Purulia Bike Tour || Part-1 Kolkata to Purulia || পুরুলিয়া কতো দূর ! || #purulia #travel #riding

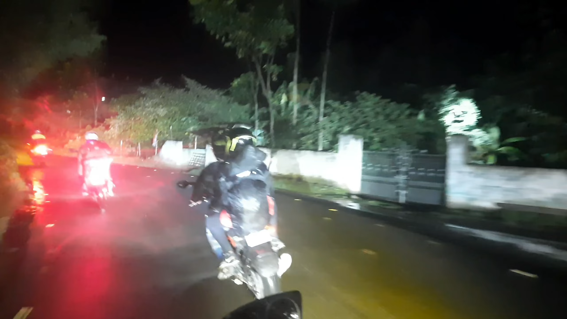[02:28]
এবং যেতে যেতে পথে যা যা হবে আমি কিন্তু সব কিছুই তোমাদের সামনে তুলে ধরবো।
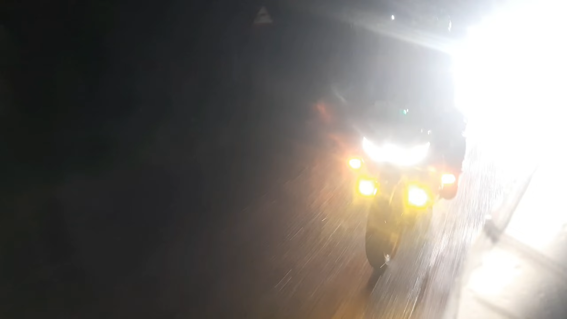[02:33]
এবং সবার প্রথমেই তোমাদেরকে বলে দিই, আমরা কিন্তু এই বৃষ্টির মধ্যেই জার্নিটা শুরু করেছি, যেটা তোমরা ভিডিও দেখলেই বুঝতে পাবে যে রাস্তায় কিন্তু এগুলো সব ভেজা রয়েছে,
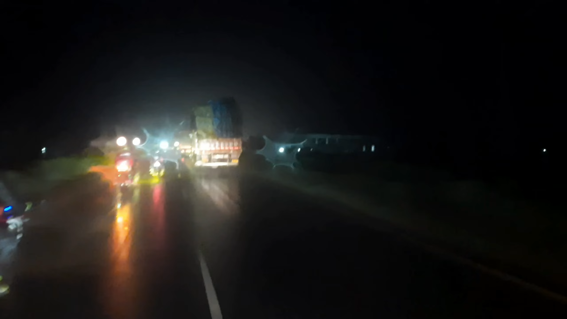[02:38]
পিচের রাস্তা বুঝতেই পারছো।
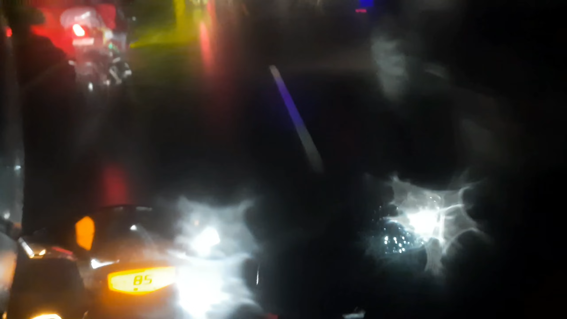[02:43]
আর ক্যামেরার সামনে আমার ছিটে ফোটা জল পড়ায় লাইটগুলোও একটুখানি হেজি হেজি হয়ে গেছে। জিটি রোড ছাড়িয়ে আমরা উঠে পড়েছি দুর্গাপুর হাইওয়েতে, এবং এটা ধরেই আমরা এগিয়ে যাব।